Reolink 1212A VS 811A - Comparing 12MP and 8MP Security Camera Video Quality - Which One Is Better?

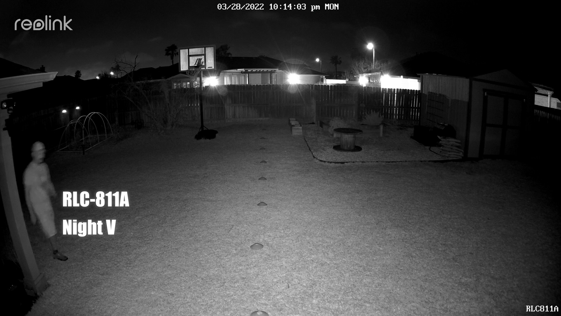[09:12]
so this is the video quality of relinks rlc 811a at night and this with its night vision for infrared leds turned on and this is why it looks like at 10 feet and this is why it looks like at night me too 10 feet 15 20 25 30 35 40 40 45 Come on.